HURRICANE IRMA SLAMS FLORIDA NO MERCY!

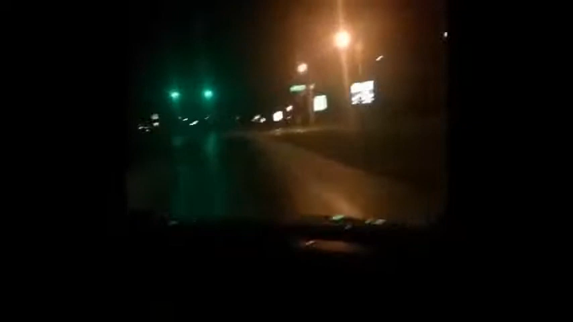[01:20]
Even at this hour, there's still usually more traffic out than this. Underdoing them, so take this with a grain of salt.